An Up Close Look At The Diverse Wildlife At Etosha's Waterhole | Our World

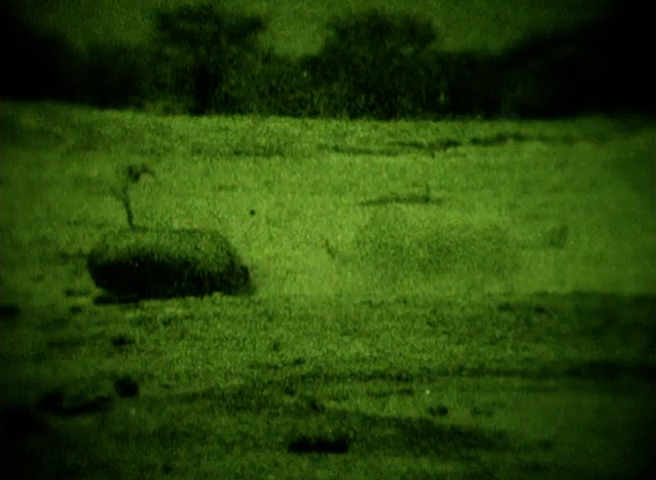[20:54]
punch-ups so dear to a rhino's armor-protected heart.
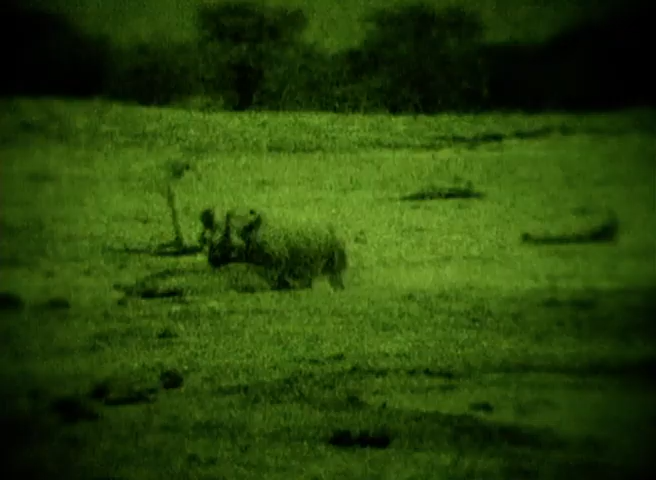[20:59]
The elephant herd just ignores the rhino goings-on and takes pride of place at the water.
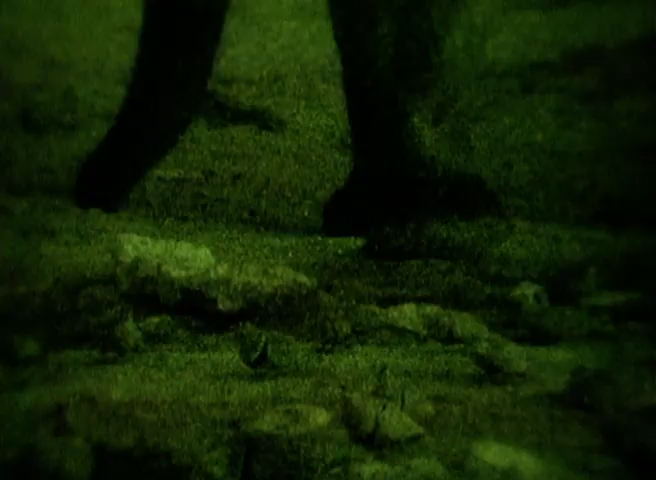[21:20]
Some double-banded sand grouse have taken advantage of the full moon to do some night flying and drinking.
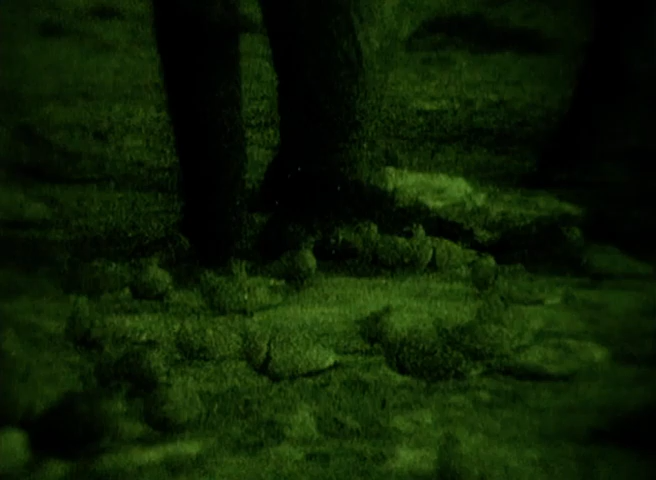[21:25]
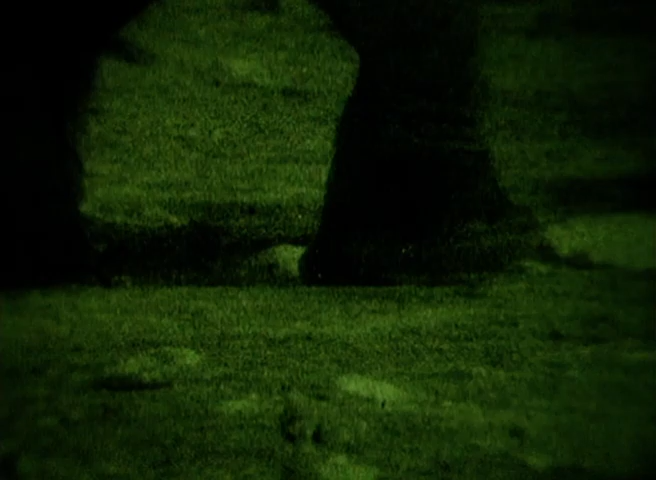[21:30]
A rhino with a large calf has a dispute with another cow.
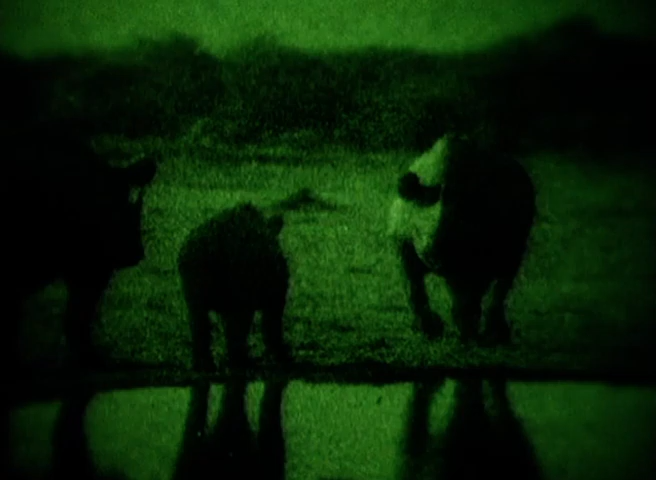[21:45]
When a smaller herd of elephants arrives, it finds itself in the middle of a pride of lions, and they just can't be ignored.
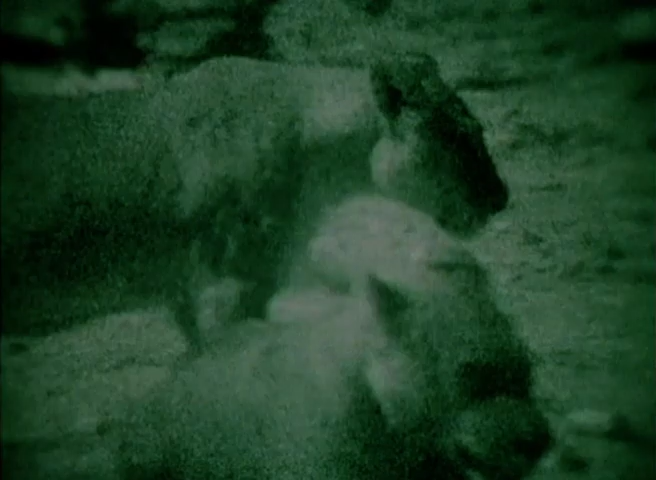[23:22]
But no real drama will develop at the waterhole from this confrontation. The true dramas will start again when the sun comes up.